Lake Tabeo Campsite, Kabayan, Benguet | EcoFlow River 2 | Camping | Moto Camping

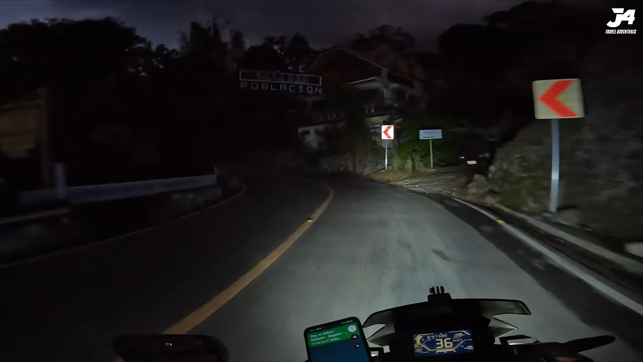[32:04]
Sa poblasyon na po tayo ng Cabayan. At walang tao sa labas. Uy! Hindi ko napansin yung arms.
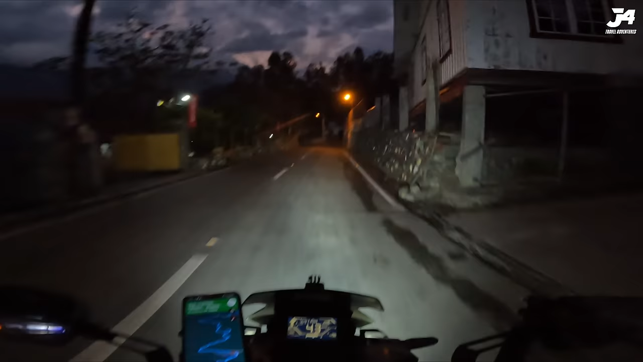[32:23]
Buti na lang, maliit lang siya. Walang tao sa labas, no? Ayun, meron isa. Dalawa. Cabayan Benguet, Cabayan Public Market.
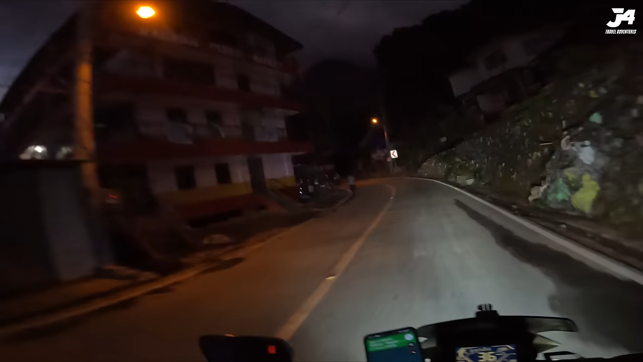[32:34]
Saka ano na po. Welcome to Barangay Cabayan Barrio. Okay, 28 minutes na lang.
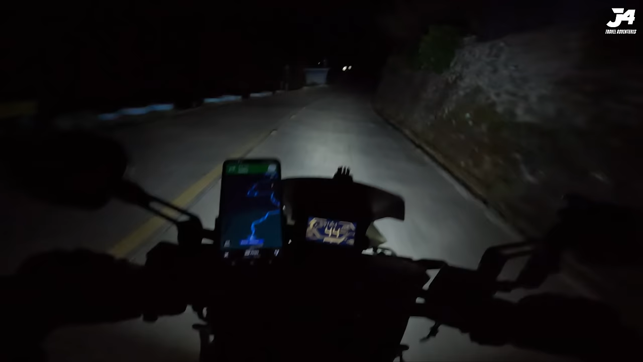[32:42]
11 kilometers na lang, guys. Sobrang lapit na natin.
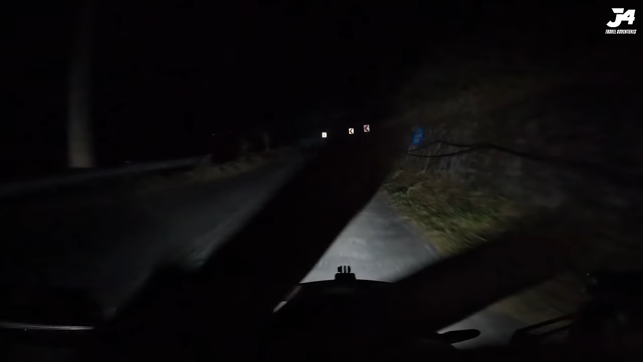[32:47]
May mga bahay-bahay na dito, kaya lang walang tao sa daan. Walang tao sa labas.
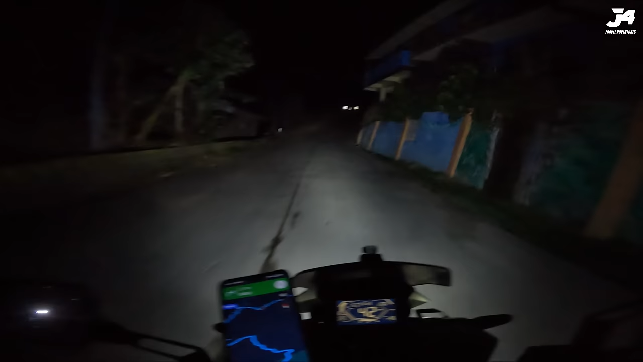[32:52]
Tulog na yata mga tao dito. 6:42 PM. Or baka nasa loob sila lahat. Okay, Asokong Bridge. Kakanan na daw tayo dito. Asan yung kanan? Turn right. Asan yung turn right? Ito. Mga matarik to ah.
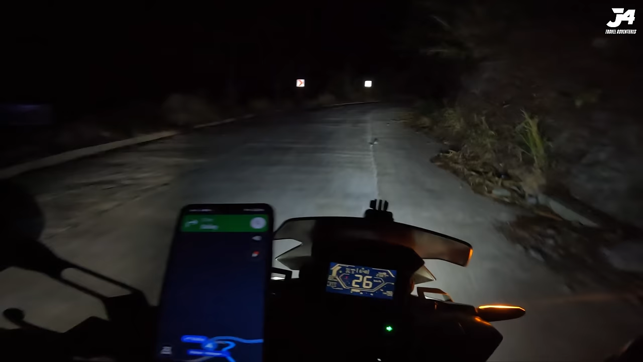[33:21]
2 kilometers. Wow! Grabe! Ang tarik! Wow! Bukas makakita natin tandaan. Bukas pag pauwi tayo. Grabe, gumaga pa. Ay, takbo natin 37 lang oh. Lakas naman ng motor na to, nasa likod natin.
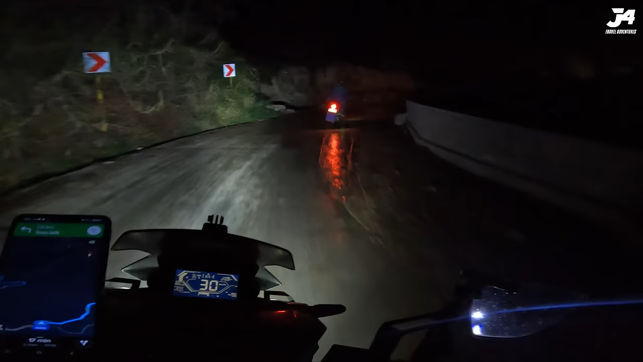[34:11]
Lakas nila. May angkas pa yun ha, partida. May community pa pala dito sa taas. Uy, daming tao. Anong meron dito?
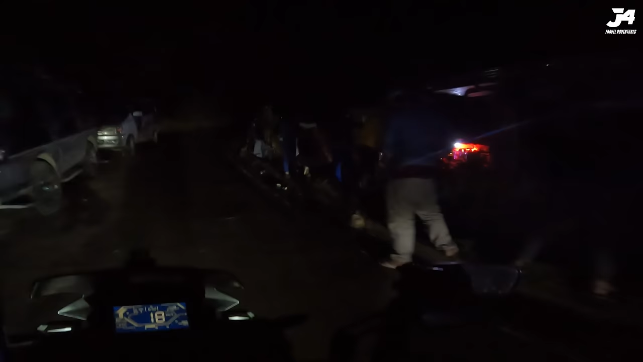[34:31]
May okasyon. Ay, dibu yata. Madaming bahay pala dito sa taas. Napakatarik. Come on. Grabe, taas pala dito. Pili na tayo ng tubig natin para makapagkape tayo doon. Pili po.
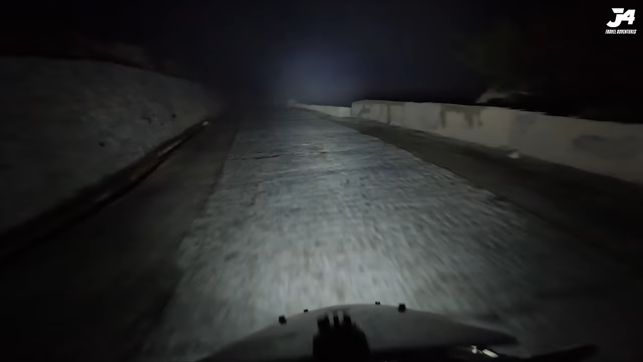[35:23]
Ah, maangat yung harap natin. Grabe yung fog. Grabe. Ah, katakot. Ay, shit.
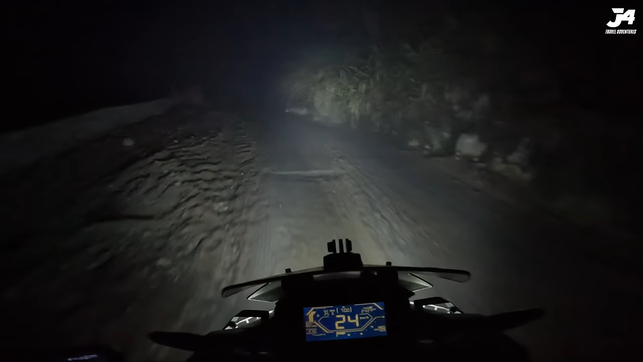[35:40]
Grabe, nakakatakot. Bangin na dito sa kaliwa eh. Wait lang, nakatakot. 2.8 kilometers pa. Makatakot, Mar? Dandan lang, dandan lang. Kasi hindi makita yung daan eh.
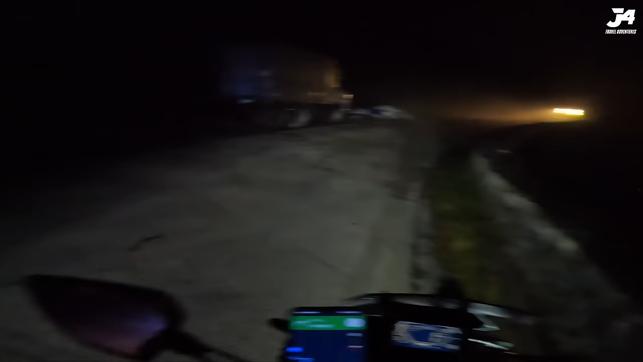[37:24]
Ang kitid ng daan. Tapos din mo kita yung sa side kung bangin na ba or ano. Bukas makikita natin yan, yung dinaanan natin na to. Kaya panoorin nyo yung episode 2 nito.
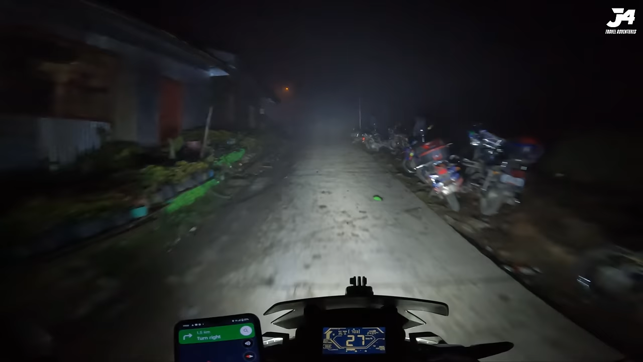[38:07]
Ay, may okasyon yata dito. Ang daming tao.
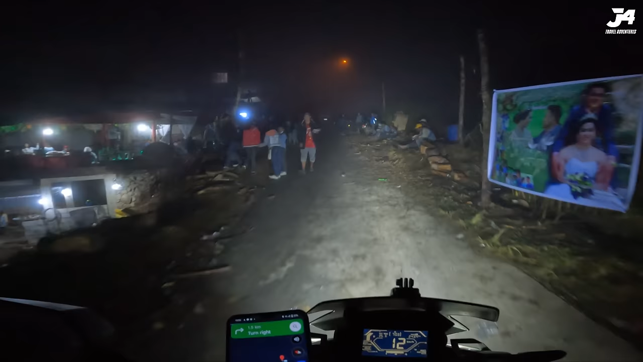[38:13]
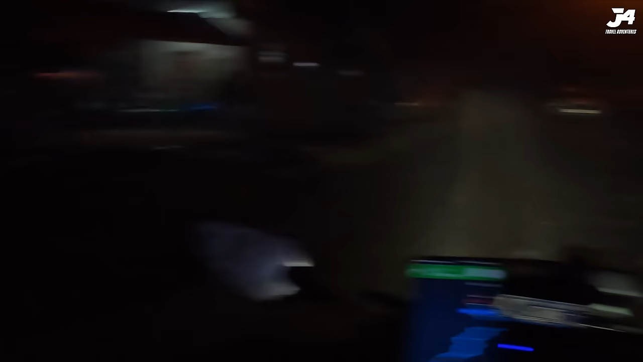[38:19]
Ah, ito, ito. Ay, ito 2 lanes na. Sa wakas. Ah, kinabahan ako dun ah.
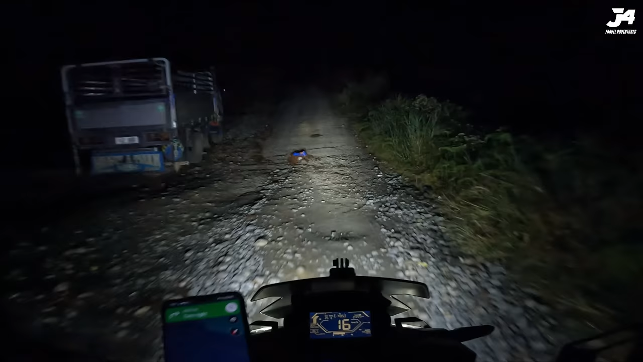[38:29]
Buti naman dito wala nang fog.
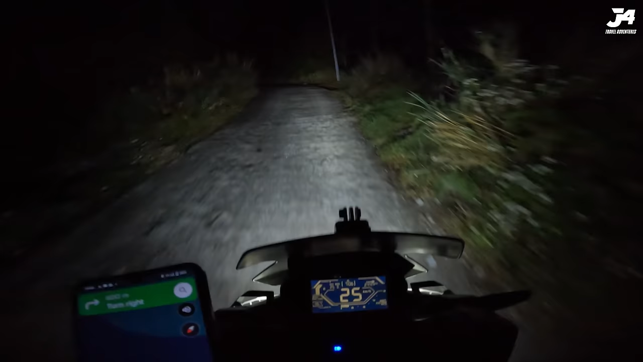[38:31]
Ay, matarik na naman. Sana nakakita po sa camera. Napakadilim eh. Oh, grabe, sobrang lamig.
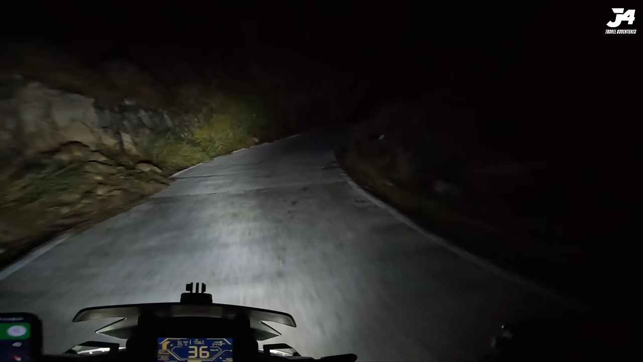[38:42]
Turn right daw 100 meters. Mamanid yung daliri ko. Sobrang lamig. Mukhang dito na tayo, guys. May mga nakikita na akong mga campers, oh. Kaya lang ko konti lang. 1 2 3 4.
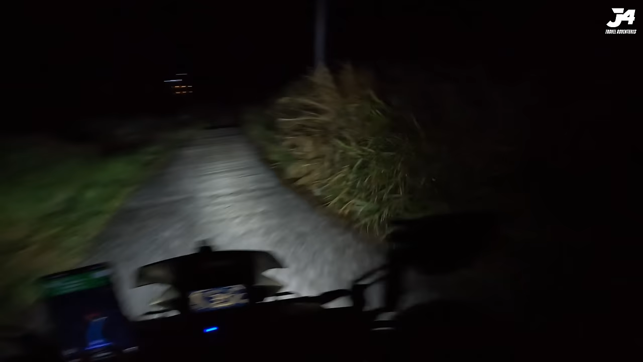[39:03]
Ay, sa wakas na ako. Dito na tayo. Your destination will be on the left daw. Imagine no, merong lake sa taas ng bundok. Amazing. Oops. Mount Pulag National Park. Time check 7:08. Malamig. Nainigas yung mga daliri ko. Opo, magkapusa na kami. Pwede po ipasok yung motor? Oh, sige po.